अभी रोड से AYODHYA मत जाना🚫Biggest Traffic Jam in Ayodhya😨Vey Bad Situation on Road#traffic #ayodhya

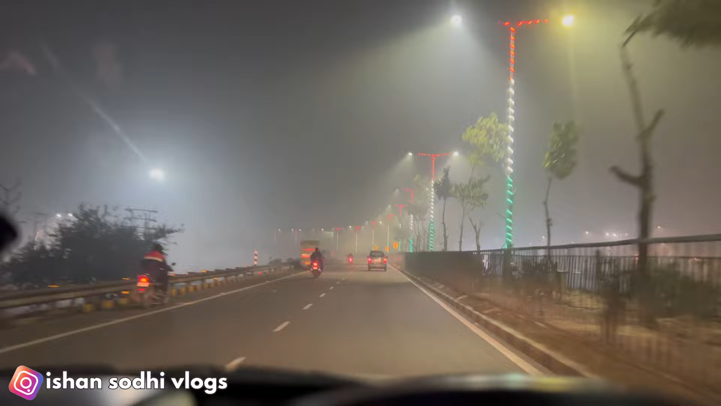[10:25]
ही शान्त है आप लोग देख सकते हैं अगेन इतनी जबरा प्रोब्लम कर रहा है यह फोग आप लो� रोट के ओपर बिल्कुल अल्मोस्ट जीरो विजबिलिटी
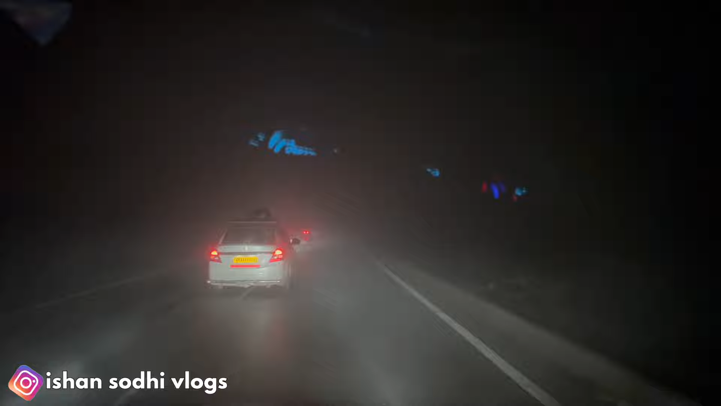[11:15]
वो सिर्फ सो किलोमेटर बजा है बट स्टिल यार अब अगर विजबिलिटी जीरो रह जाती तो गाड़ी म� गाड़ाएश कभी आप ऐसी situation में फस जाओना कि आप आगे जा सकते हो ने बीज़े जासकते हो रना गाड़ी खड़ी कर सकते हो तो
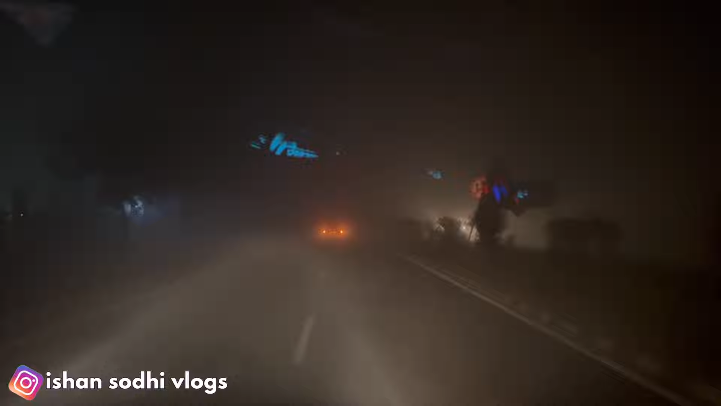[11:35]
बैस तरीका में आपको बता रहा हो आपको क्या करना है गाड़िया एक particular speed maintain कर लेती हैं अब हम सारी गाड़िया ने 50 50 की जो speed हे वो maintain कर र�